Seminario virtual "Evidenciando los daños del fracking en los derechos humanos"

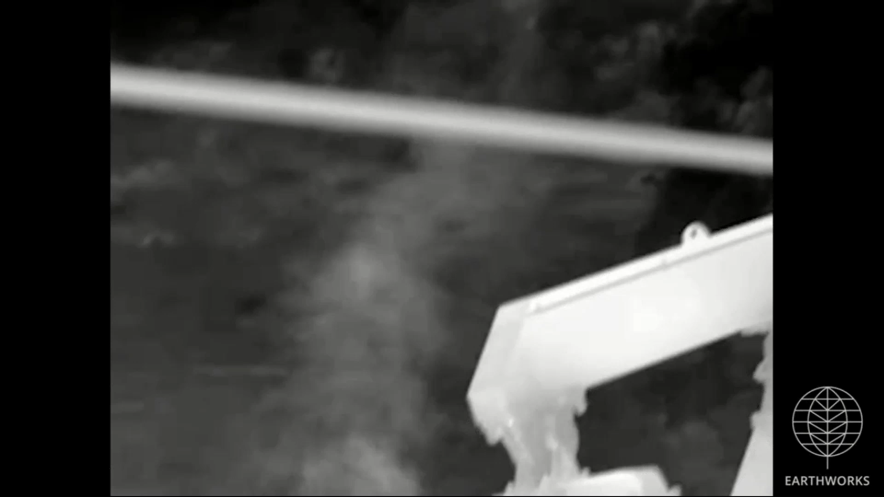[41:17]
pero que son posibles de ver con esta cámara infrarroja.
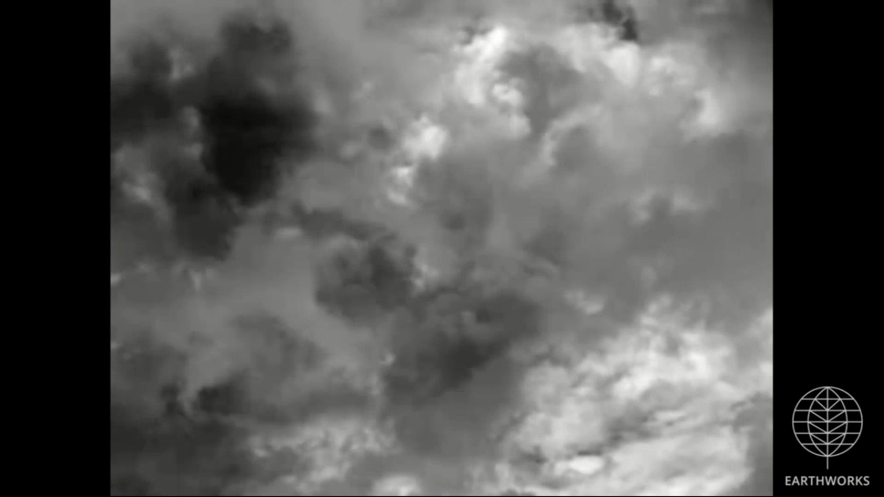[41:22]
Ahí están los gases. Por supuesto que estos gases tienen un efecto sobre la salud y también sobre el medio ambiente,
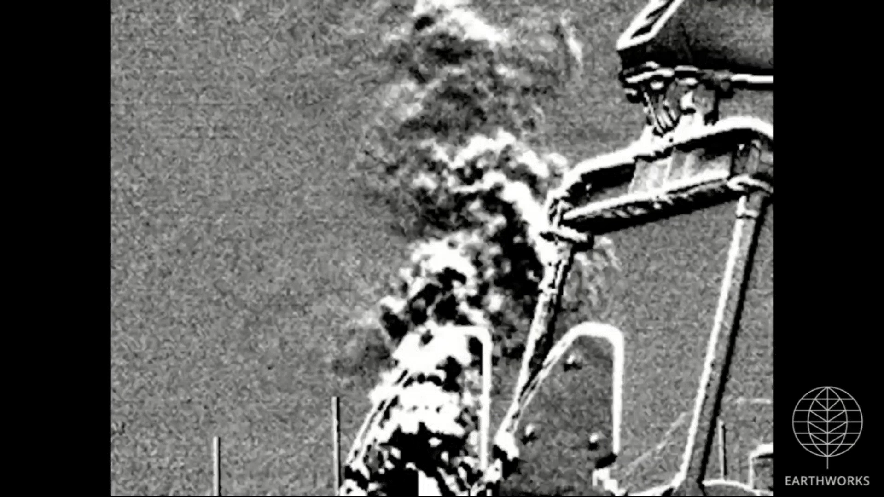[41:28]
pero pues al no ser percibidos
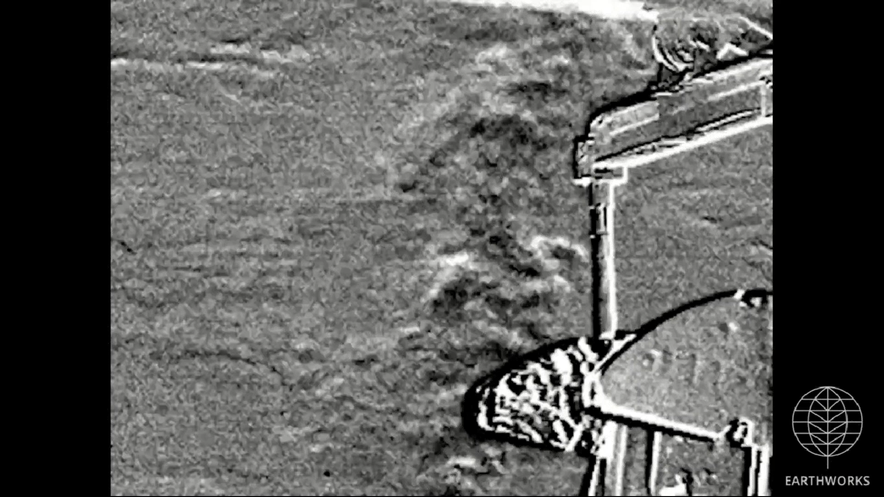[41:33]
al sentido de la vista, pues no podemos denunciar la existencia de los daños, ¿no?
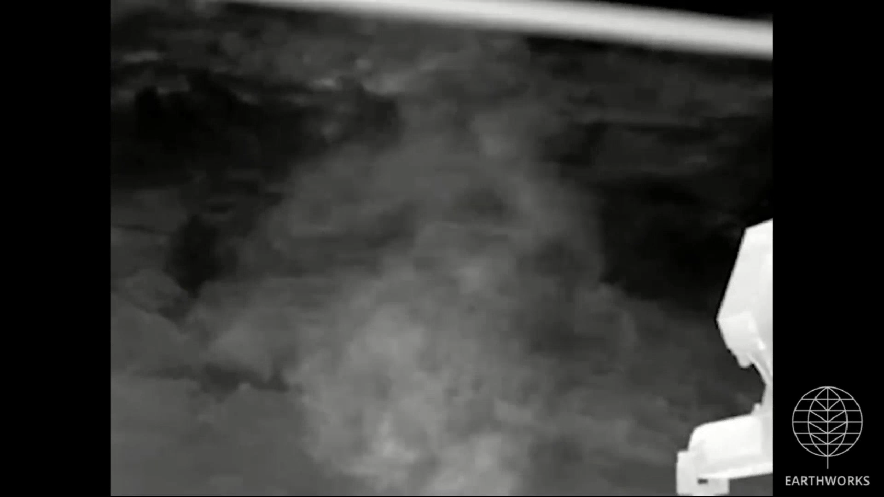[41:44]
Esta cámara justo nos permite pues denunciar estos daños.
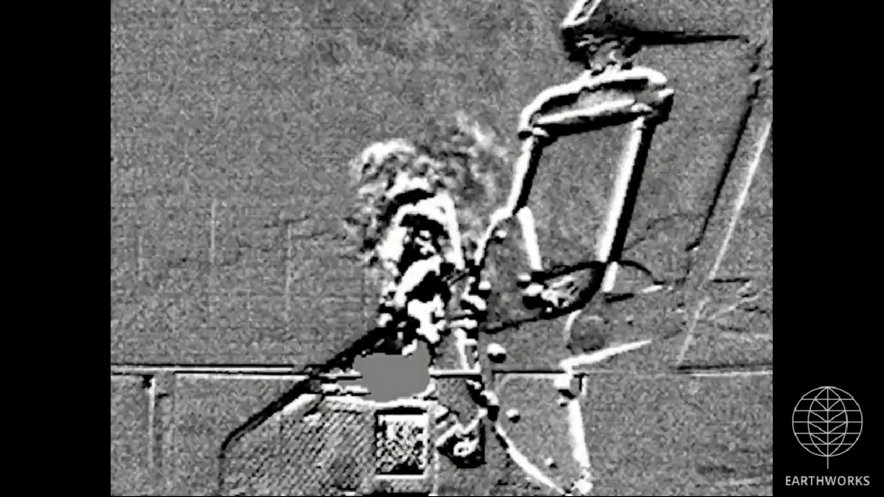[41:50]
Entonces, es como claramente cómo se afecta el derecho a la salud por esta técnica.
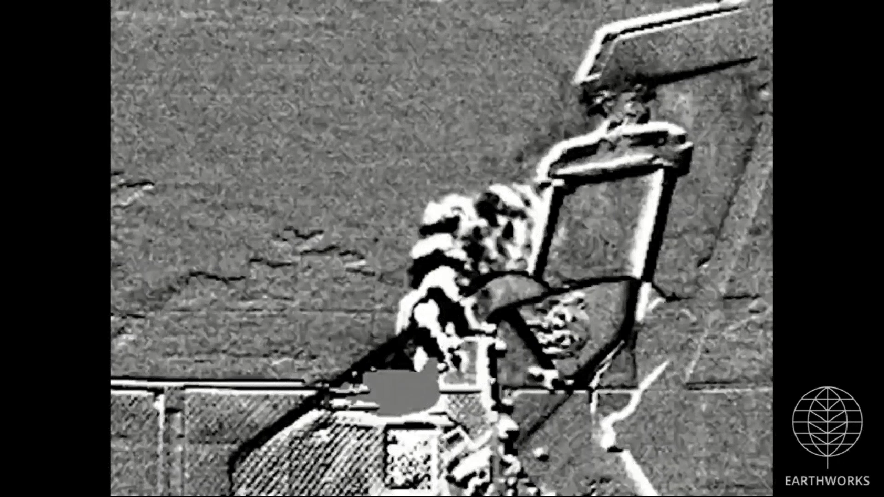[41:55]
Tenemos otros videos semejantes a este,
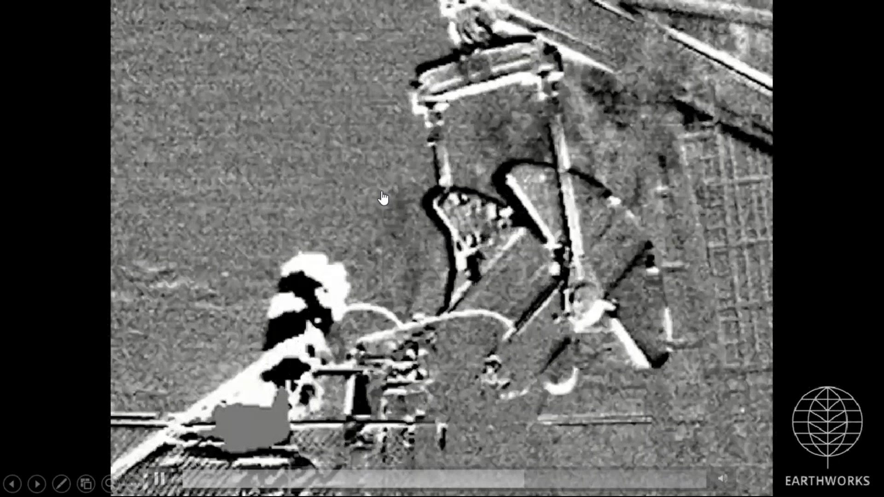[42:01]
donde se ve cómo hay emisiones de diferentes gases.
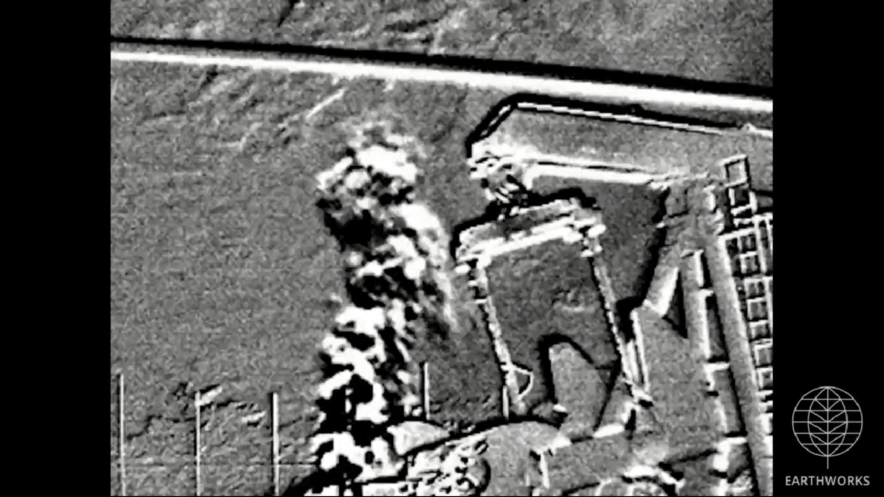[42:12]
Y además de estos gases, pues hay otras sustancias químicas que se han detectado entre las sustancias que se usan con el fracking.